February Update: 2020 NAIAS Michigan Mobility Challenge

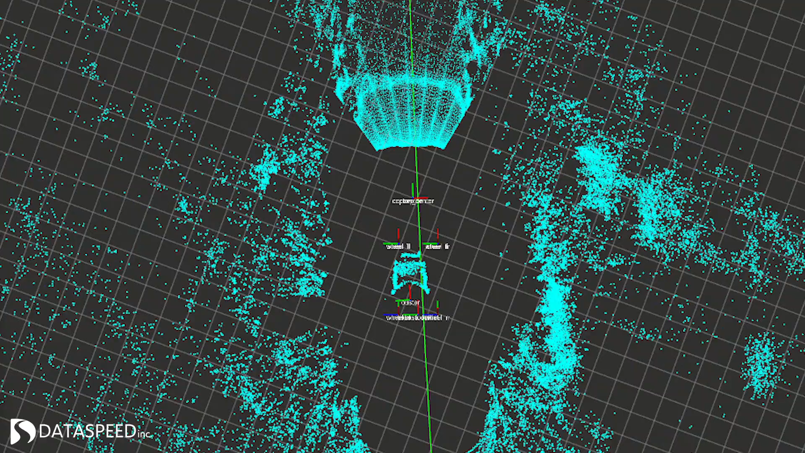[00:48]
With a 360-degree view of our surroundings, we'll be using two Ouster OS1 units installed on the top of the vehicle with DataSpeed magnetic mounts.